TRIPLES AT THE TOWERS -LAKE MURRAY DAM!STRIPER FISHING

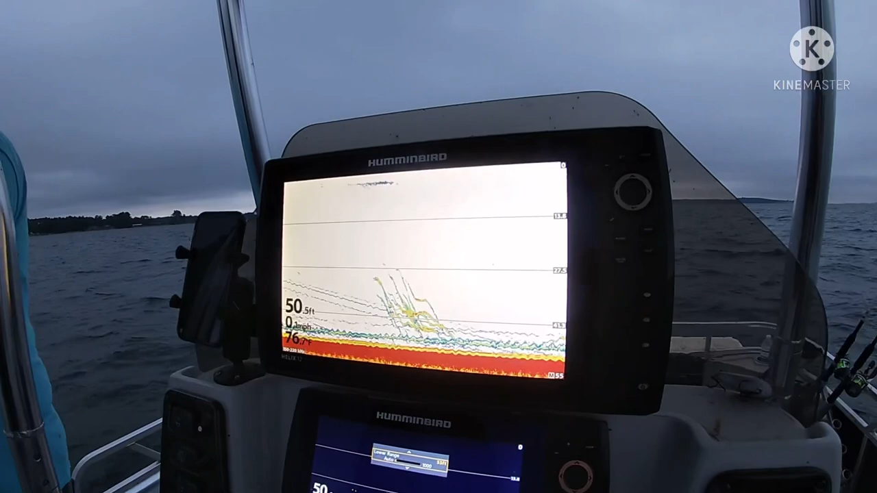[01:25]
On screen: depth 50.5 ft, speed 0 mph
Look at all them fish just come through here.
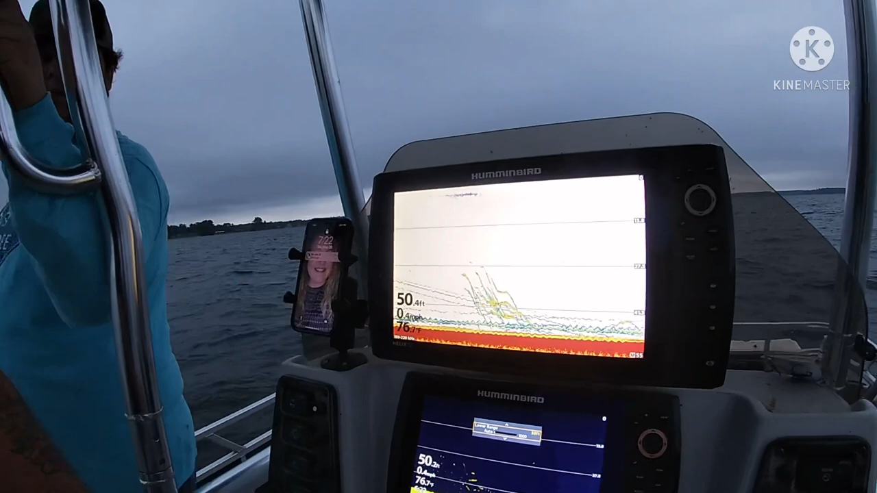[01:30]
Waiting on rods to go down. Yep. Right there's our bait line. They come right through it.